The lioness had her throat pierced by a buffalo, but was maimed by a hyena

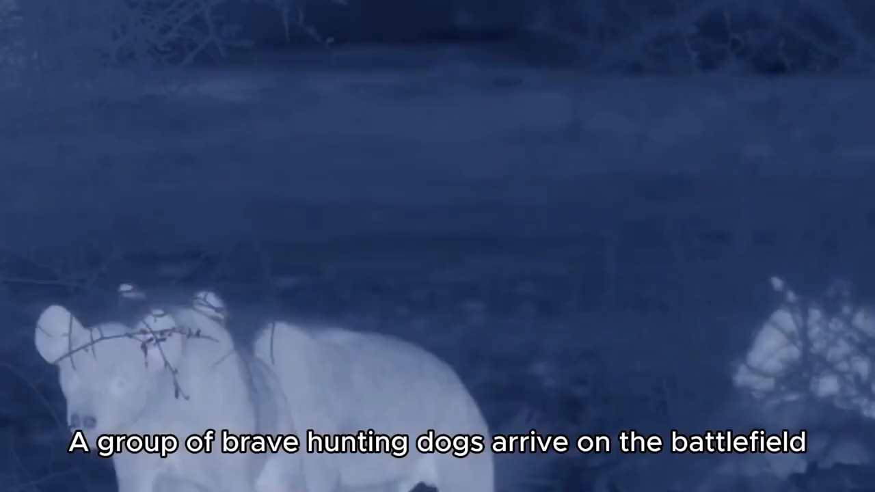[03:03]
A group of brave hunting dogs arrive on the battlefield.
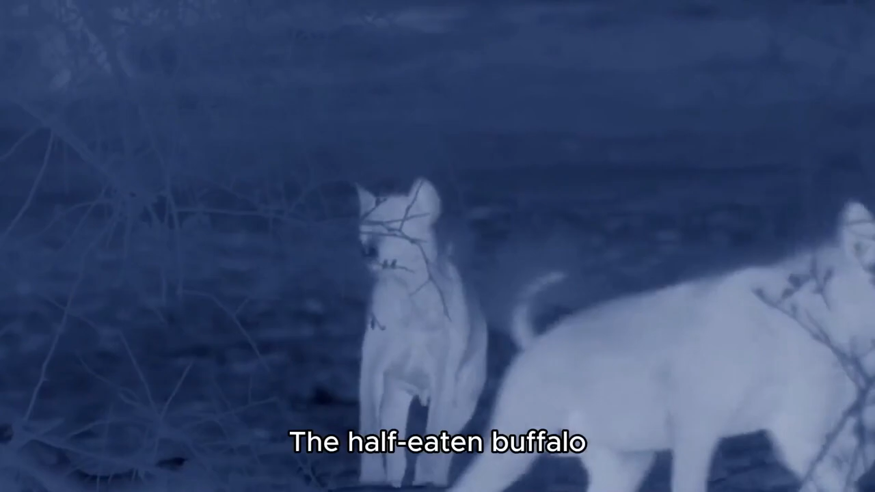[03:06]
They plan to rescue the half-eaten buffalo. The golden horse grabbed a piece of cowhide and ran aside. The hounds knew their chance had come.
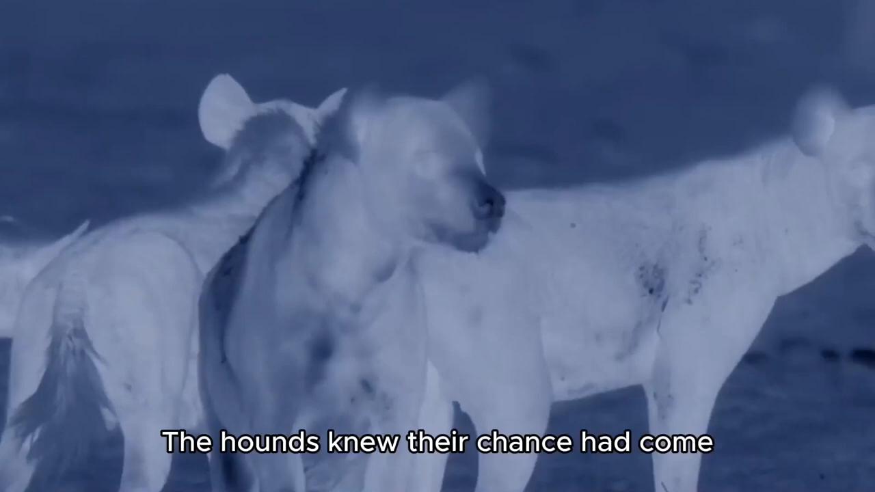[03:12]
So these guys swarmed up. Kimba, who is only one year old, cannot resist that.
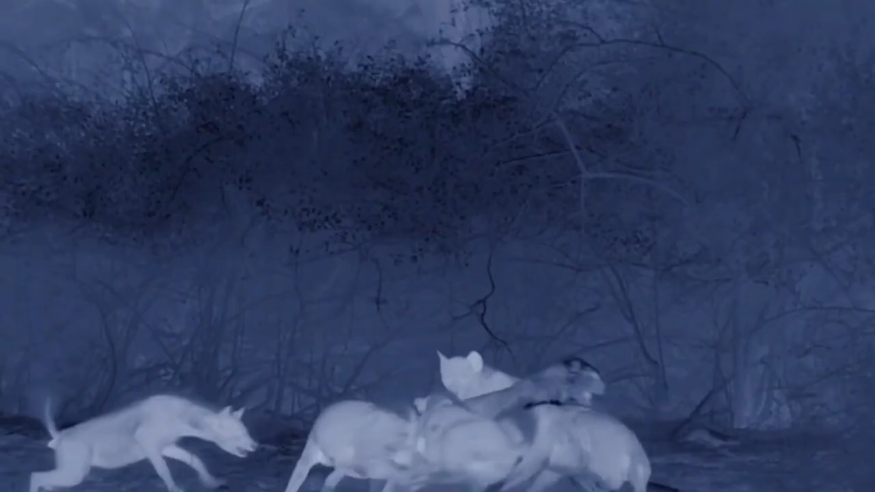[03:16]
Fortunately, the lioness came to the rescue in time.
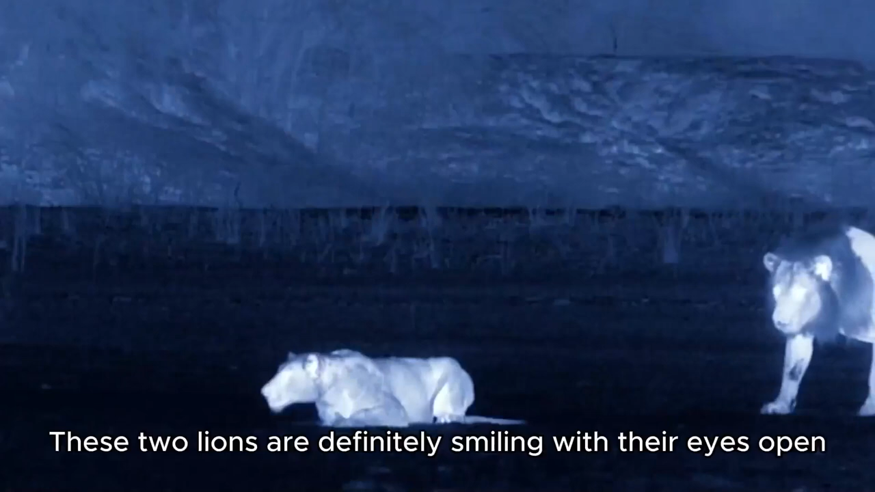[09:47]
These two lions are definitely smiling with their eyes open. A small secure came towards them. They were indifferent.
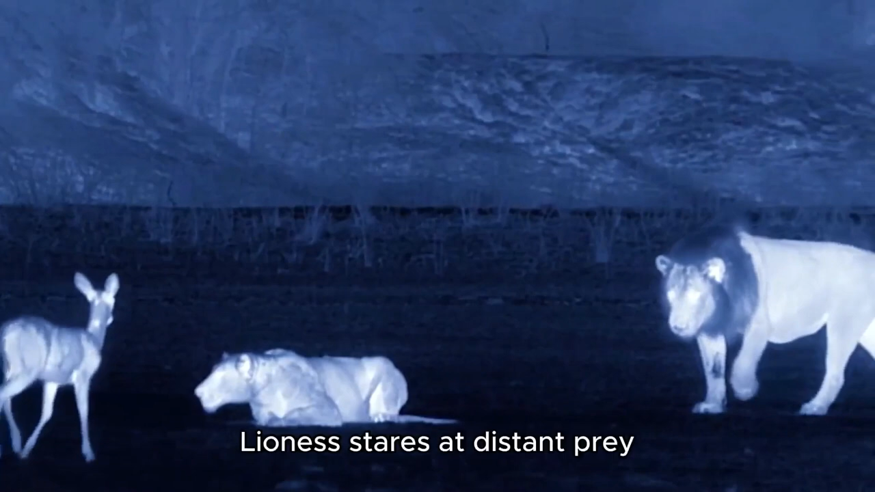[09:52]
Lioness stares at distant prey. Lion staring at lioness butt. This is due to different personal preferences.
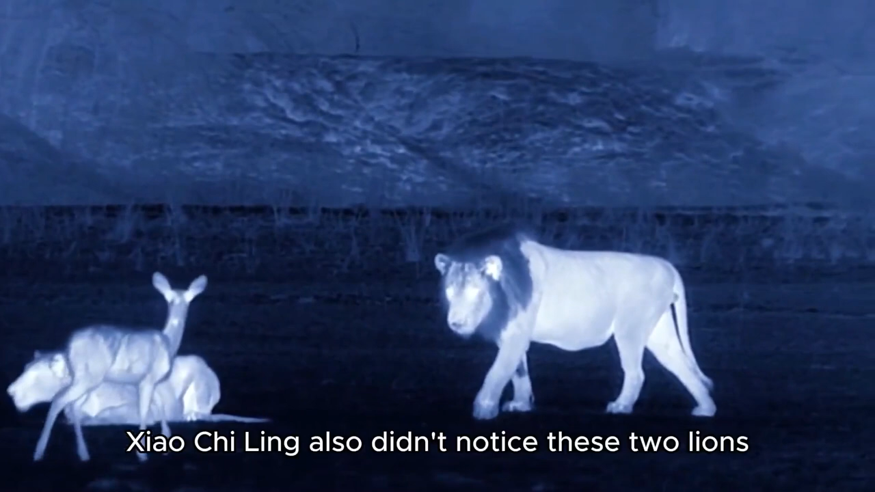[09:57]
Xiao Kai Ling also didn't notice these two lions. The distance between them is less than 2 meters. If you take two more steps forward.
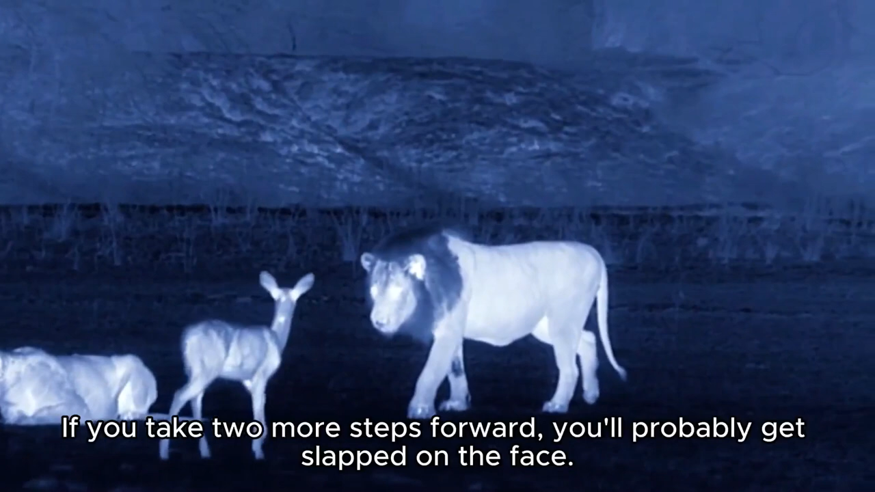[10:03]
You'll probably get slapped on the face. Finally. Xiao Kai Ling stopped. Maybe I felt it. There is something crawling in the dark night.
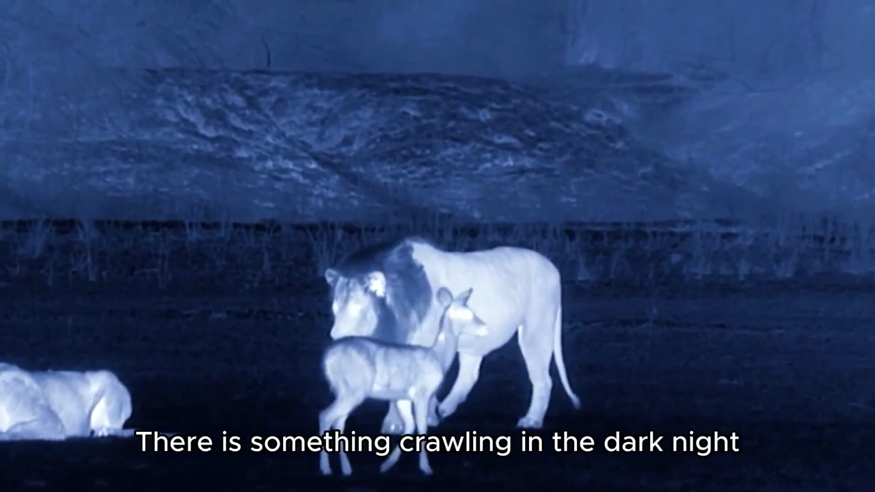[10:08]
The lion has actually discovered the little secure.
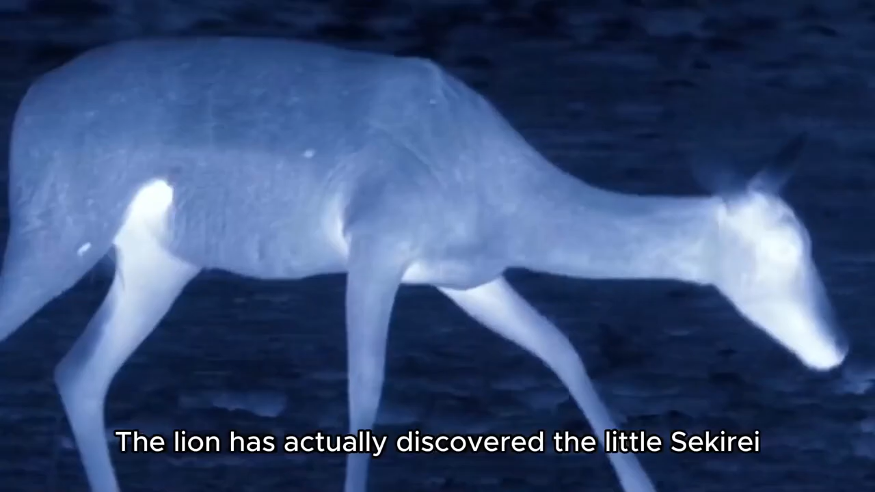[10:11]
But now I have no time to pay attention to it.
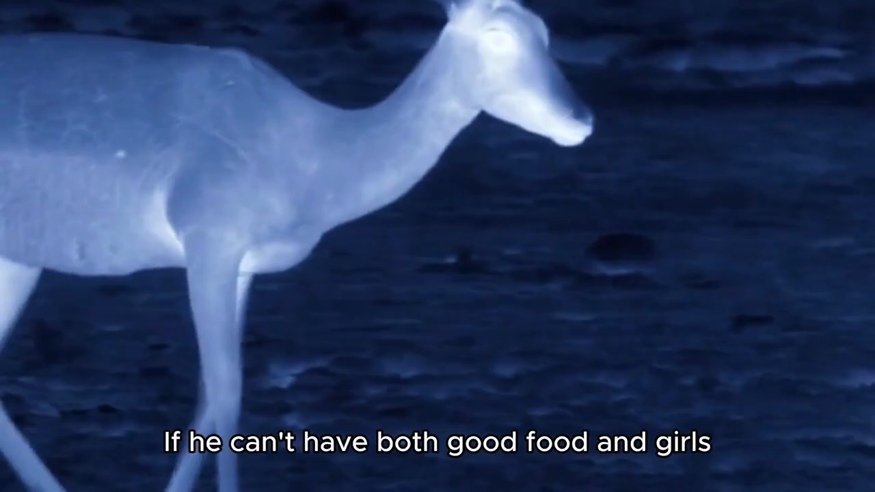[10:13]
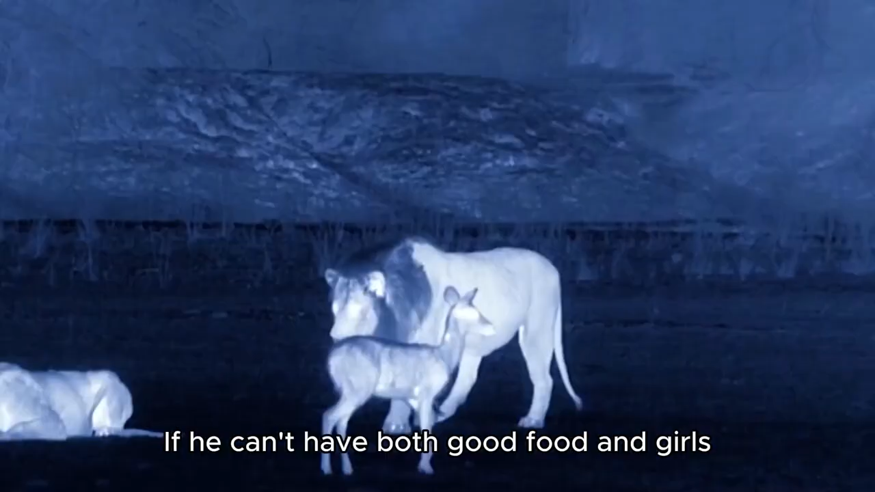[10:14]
If he can't have both good food and girls. This guy will definitely choose a girl. Only then did Xiao Kai Ling discover a long-haired monster.
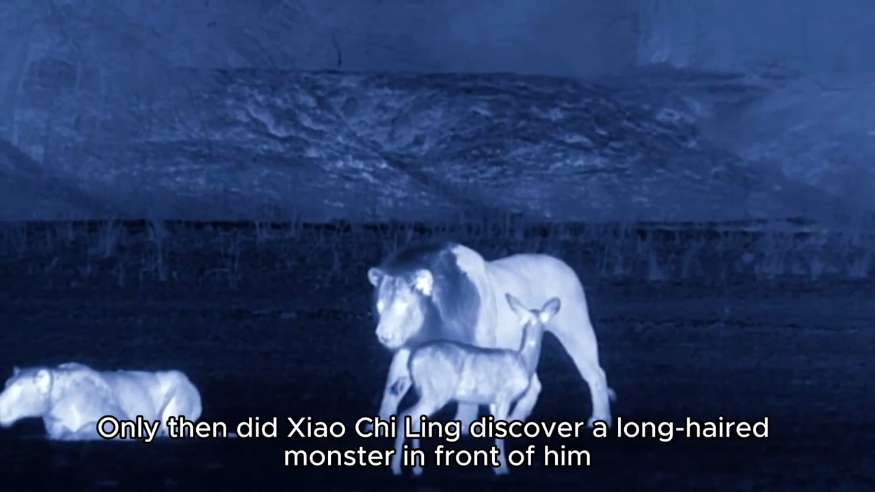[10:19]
In front of him. I was so frightened that I disappeared into the dark night. Being poor is getting customers. But not caring about them.
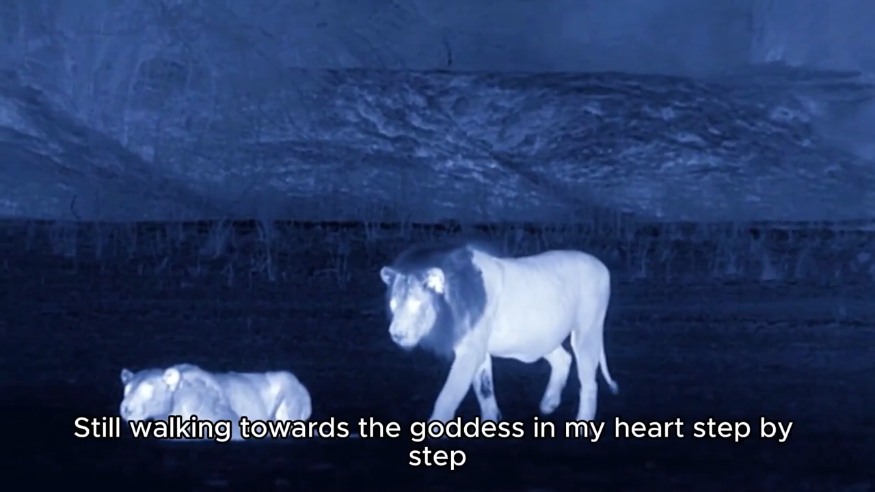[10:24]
Still walking towards the goddess in my heart step by step. The lioness hasn't found it until now.
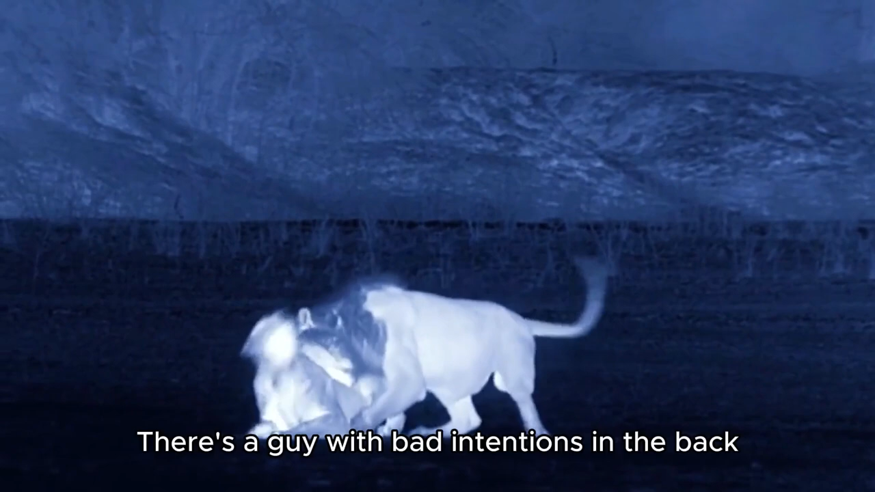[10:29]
There's a guy with bad intentions in the back. How angry is the lioness? Not only did this guy mess up his hunting plan.